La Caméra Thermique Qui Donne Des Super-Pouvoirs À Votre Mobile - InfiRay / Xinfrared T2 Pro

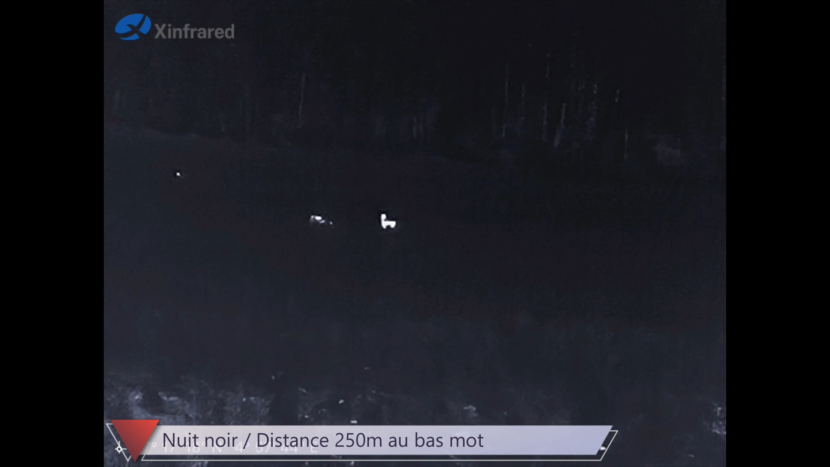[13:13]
là on les voit bien un zoom c'est lent
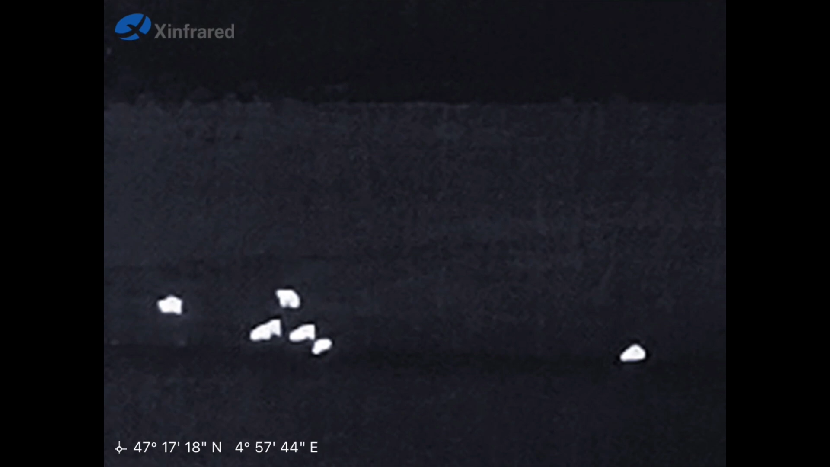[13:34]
ah les bâtards ils sont en train de revenir le champ on dirait des ours